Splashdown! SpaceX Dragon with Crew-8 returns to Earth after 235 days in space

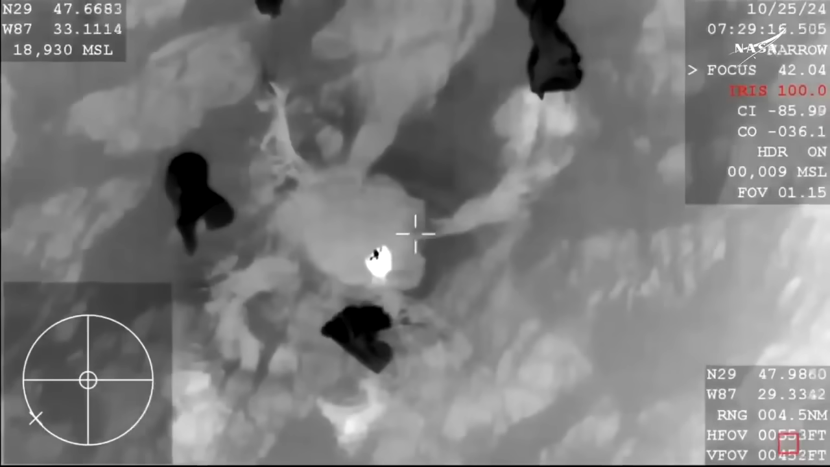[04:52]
and as you can see on your screen we do have visual confirmation